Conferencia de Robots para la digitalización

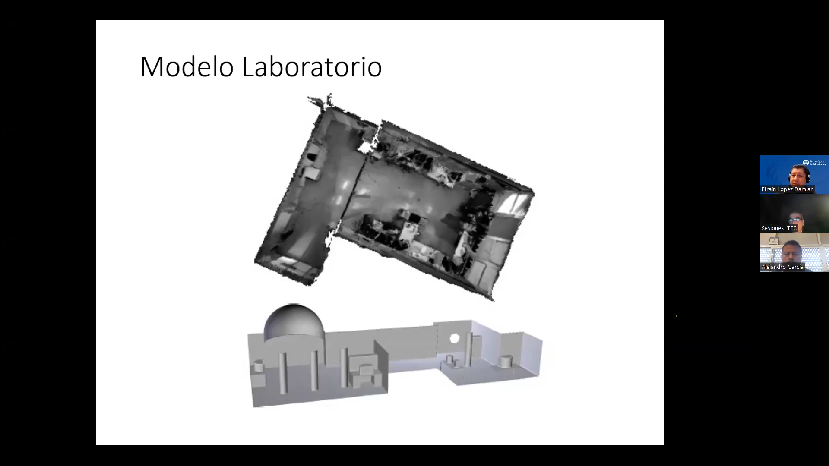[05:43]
Aquí tiene una cúpula de este laboratorio, ¿de acuerdo? Entonces, queremos ver si podemos, entonces decíamos determinar las posiciones, va a planificar precisamente la siguiente mejor vista para que vayamos reconstruyendo y modelando este ambiente 3D, ¿va?